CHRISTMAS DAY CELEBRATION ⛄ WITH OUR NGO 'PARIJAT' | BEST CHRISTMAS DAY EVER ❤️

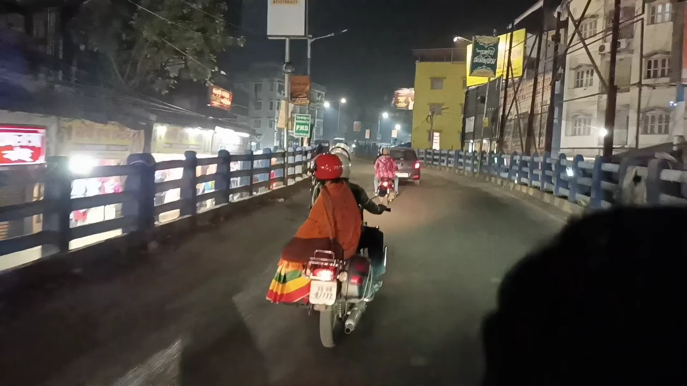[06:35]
हूँ अभी हम लोग बिल्गोरिया बीच को बर से जाएंगे यह बिल्गोरिया ब्रीच को उपर से जाने का बाद ही जहां पर हम लोग जा रहे वह आ जाएगा प्लेश तो आप ही डिरेक्टली उदर अप